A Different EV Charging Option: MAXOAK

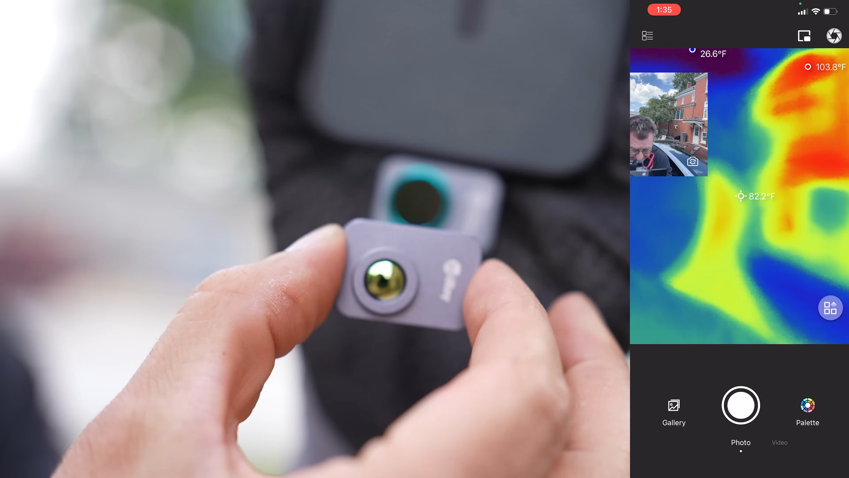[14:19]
On screen: spot 82.2°F, max 103.8°F
Boom. Falls into place. Only fits in one direction. And now we're out of focus. You can see that. But there's our cameraman. He's going to hold still. And I'm going to zoom in.
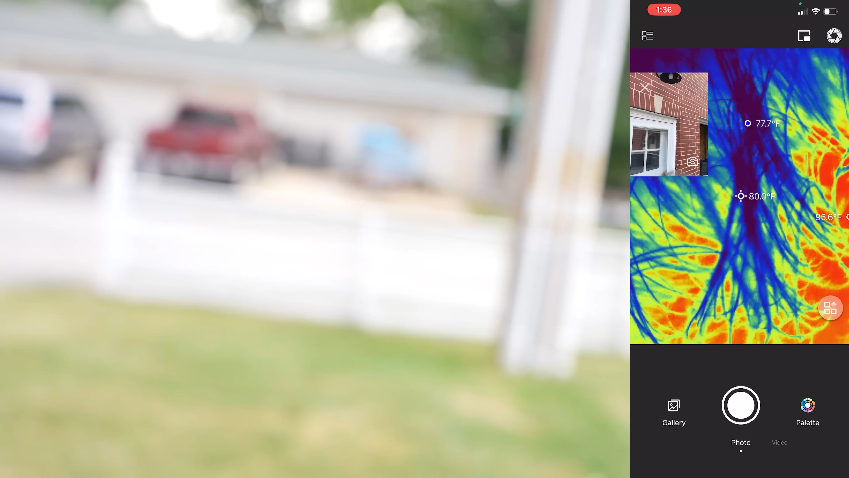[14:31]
On screen: spot 80.0°F
And whoa! Man, that's impressive. You can get some detail capture.
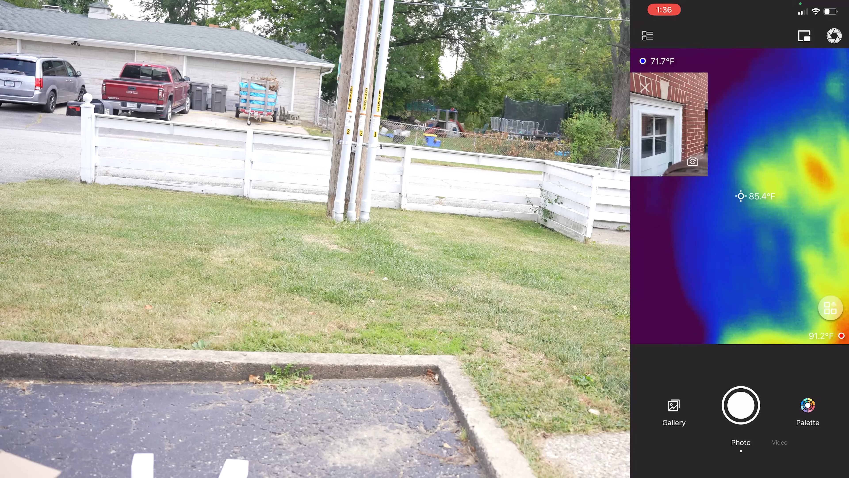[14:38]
On screen: spot 85.4°F
Now, as an electrician, I'm not sure this is entirely important to me because typically I'm not working on circuit boards, microchips.
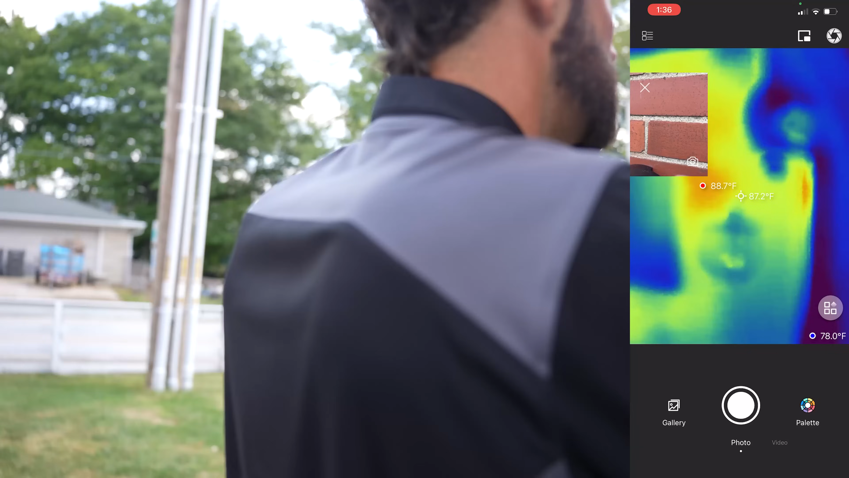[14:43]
On screen: spot 87.2°F
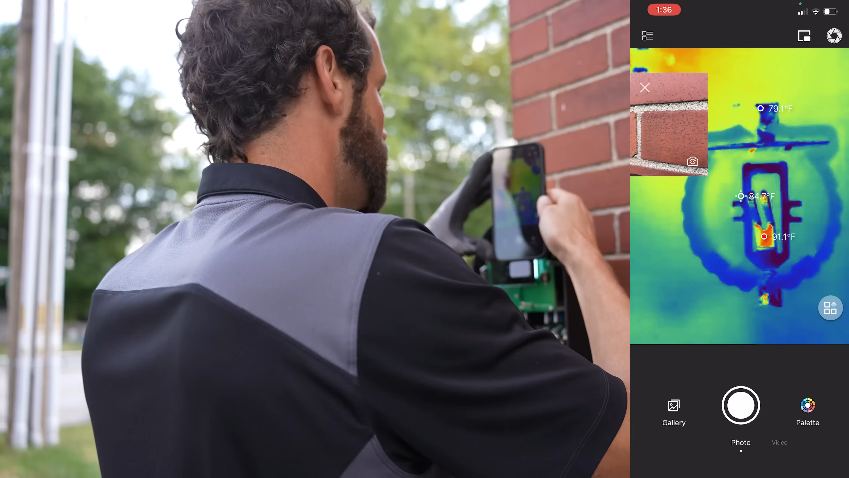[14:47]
But if I were, look at that level of detail.
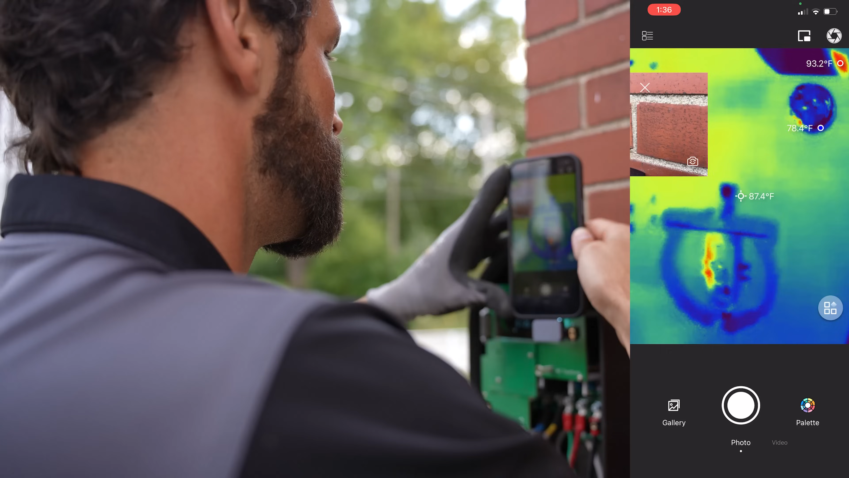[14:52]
On screen: spot 87.4°F, max 93.2°F
Look at that capture. That's impressive. That's impressive. That's that little component right there.
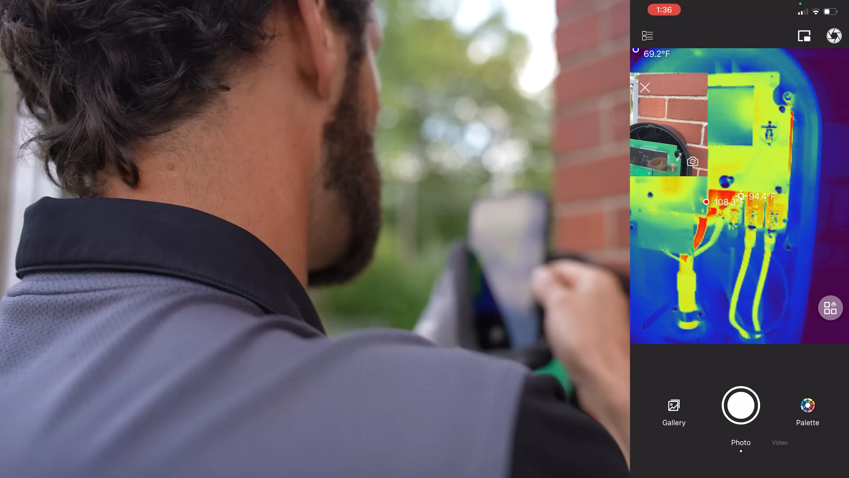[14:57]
I'm going to pull off the macro lens. And I'll show you the same component.
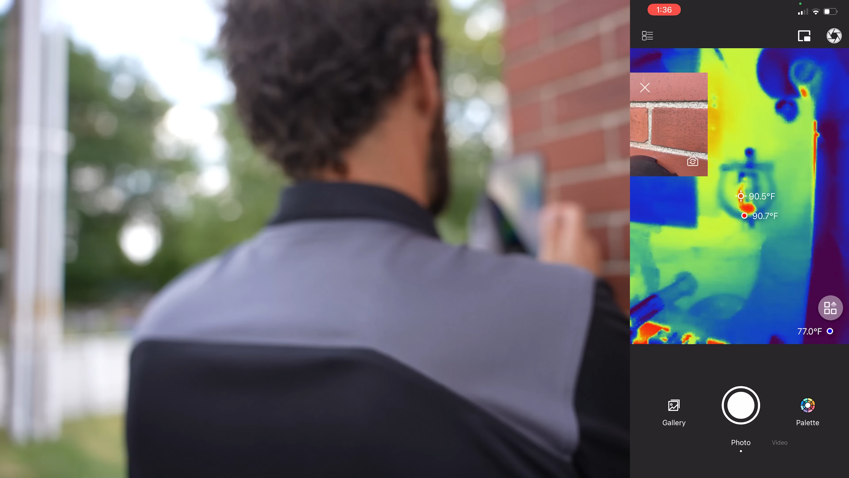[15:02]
See, it blurs out. Now, in my opinion, this Infrared P2 Pro, for its portability, user friendliness, suite of options,